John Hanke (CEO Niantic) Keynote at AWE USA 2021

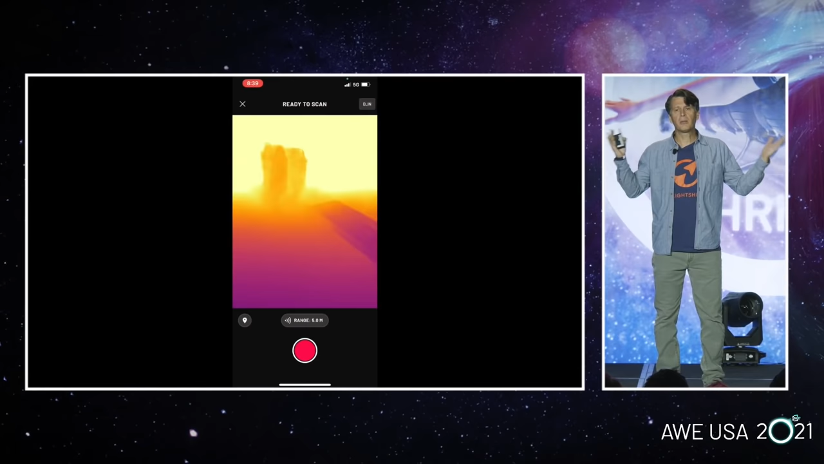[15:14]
so with lightship any public space can can become a place where people gather and interact and play but before that can happen you all know you've got to map it first
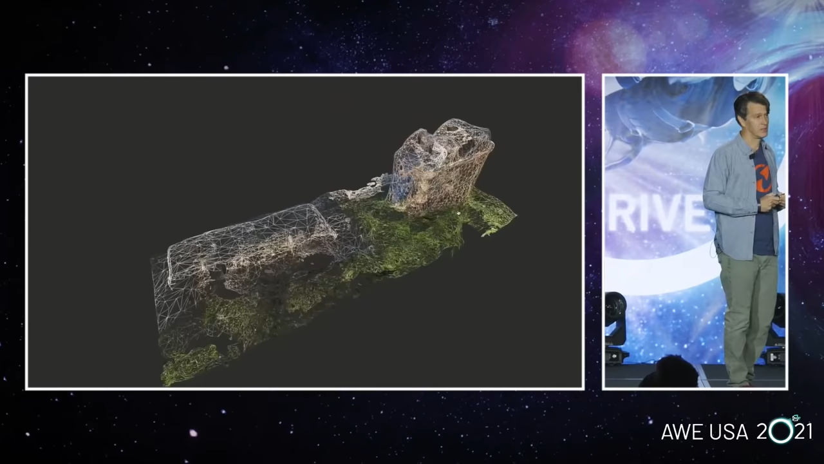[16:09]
really excited about the work that qualcomm's been doing in that area so what it does is it creates a real-time mesh of the environment from this visual input with the
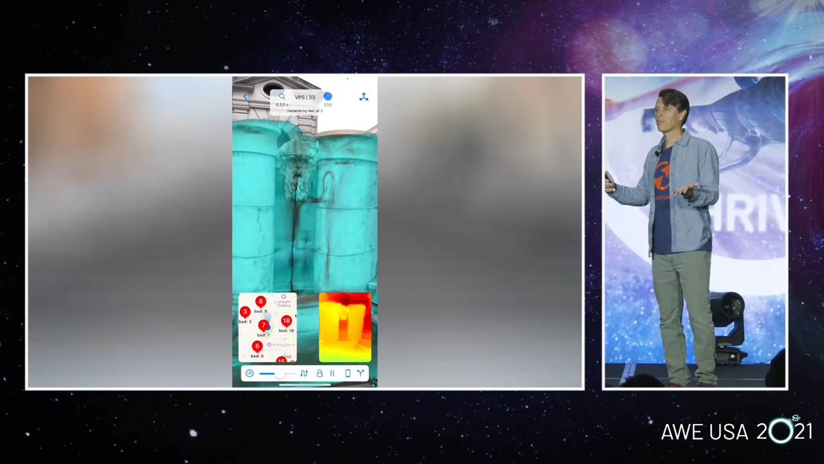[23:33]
that's just showing how the computer understands the map and demonstrating that reality is very closely aligned to where your digital brains think it is located